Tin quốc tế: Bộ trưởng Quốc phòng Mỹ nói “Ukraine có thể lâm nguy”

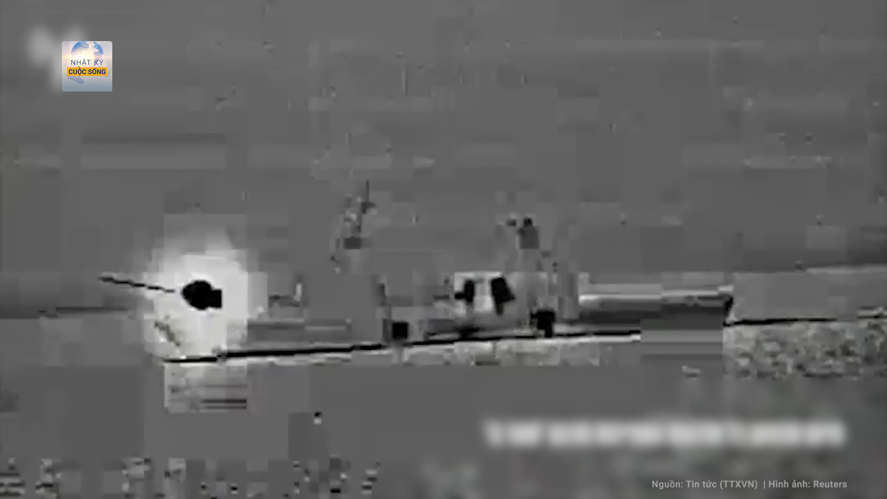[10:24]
Vào tối 19 tháng 3, quân đội Mỹ cho biết họ đã phá hủy 7 tên lửa và 3 máy bay không